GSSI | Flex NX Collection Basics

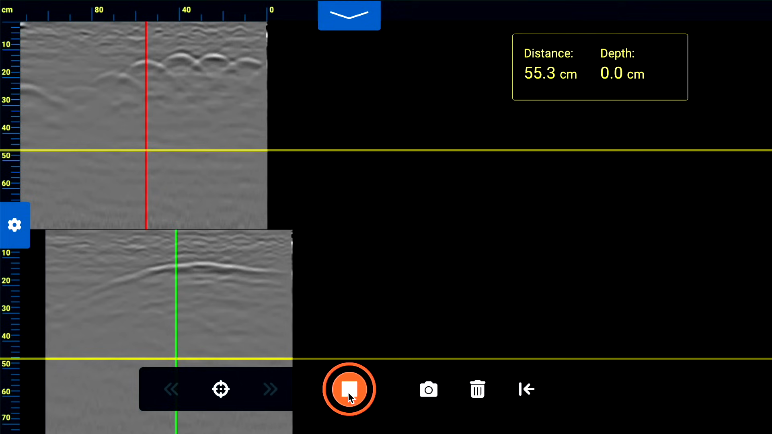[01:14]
Use the side lasers and then mark its location.
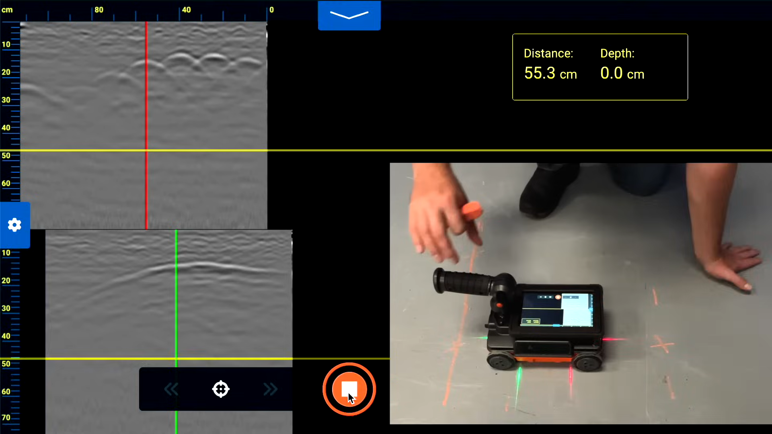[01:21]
The red laser corresponds with the center of the standard orientation antenna,
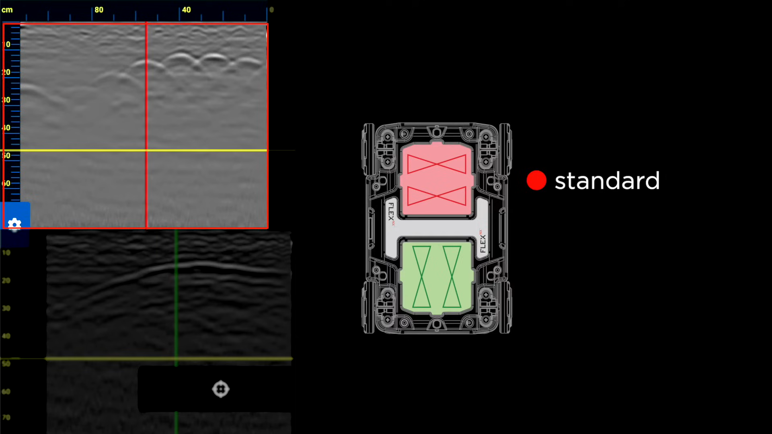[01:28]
the data for which is shown at the top window of the split screen and represented by the red backup cursor. The green laser corresponds with the center of the cross-polarized antenna,
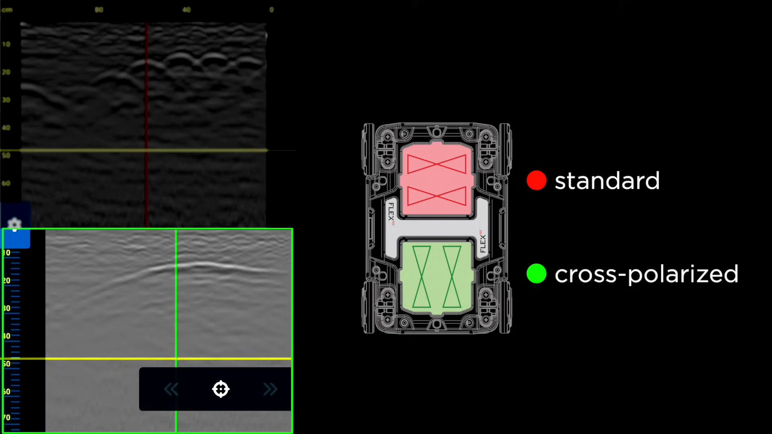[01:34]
shown as the bottom window of the split screen and represented by the green backup cursor.
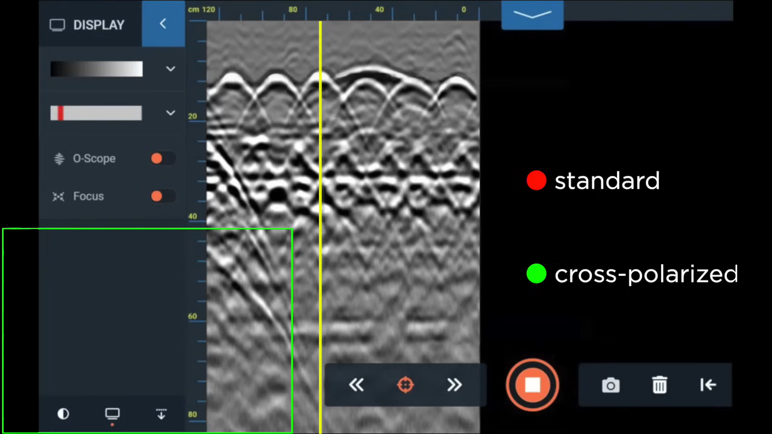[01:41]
Once we have located and bisected a target with our backup cursor, we can then use our finger to drag and tap on the target to see depth and distance information.
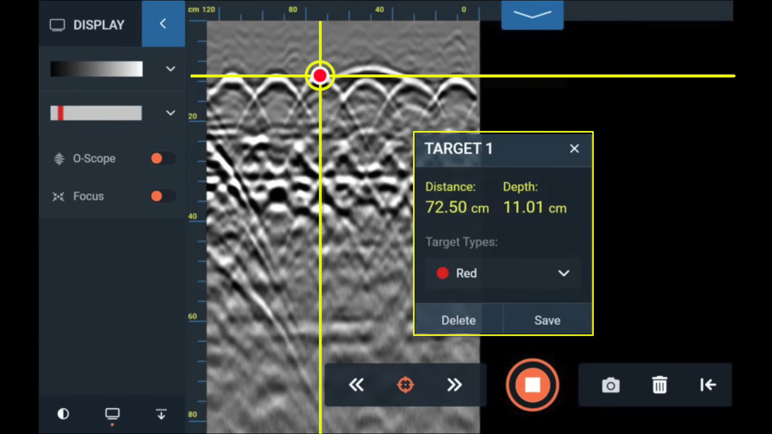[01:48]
We can change the color of our mark and we can tap the Save button to place a mark on our target.